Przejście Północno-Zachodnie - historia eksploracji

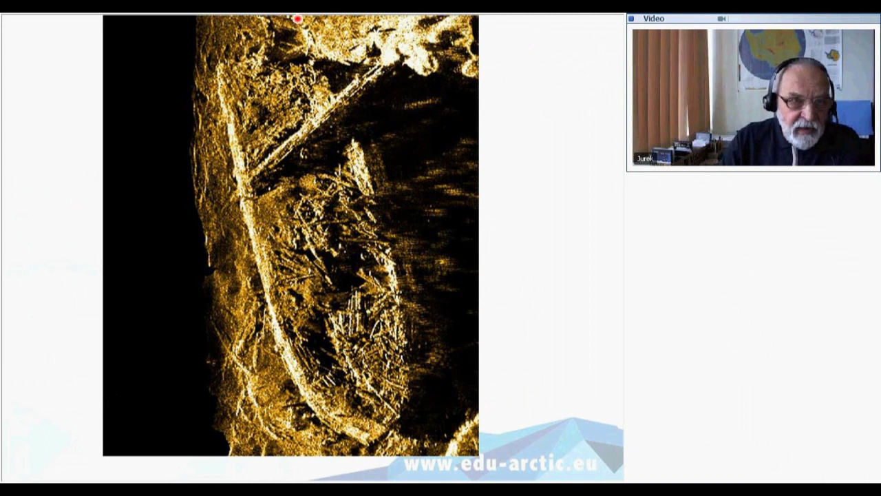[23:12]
wrak statku wyprawy McLara przy wyspie Banksa. To było pierwsze znaczące odkrycie wraków statków z epoki zdobywania przejścia północno-zachodniego.